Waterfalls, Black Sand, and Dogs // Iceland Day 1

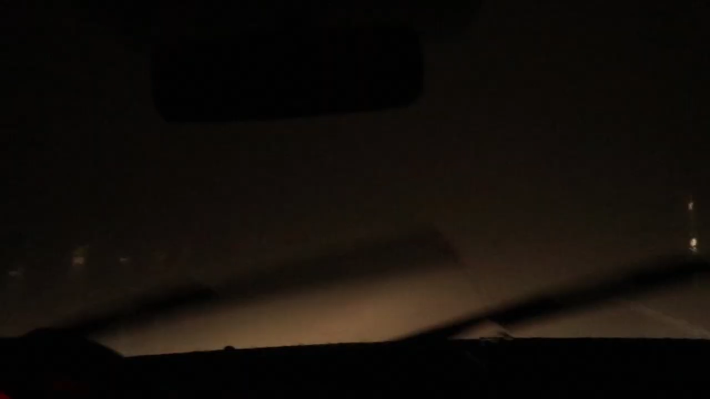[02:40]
We got some, first of all, we got unfamiliar roads, we got no sun, a lot of rain, a lot of wind, and a lot of fog. Perfect recipe for some awesome driving conditions. Dad handled it like a pro though, so we're okay.